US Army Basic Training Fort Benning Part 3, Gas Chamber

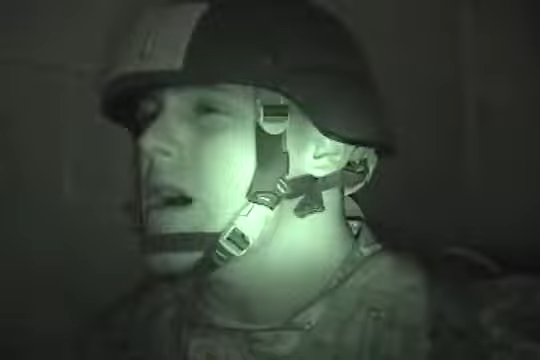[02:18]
To them, it seems and feels like they're choking to death, but this chamber is actually filled with a mild gas called CS gas, usually used for riot control.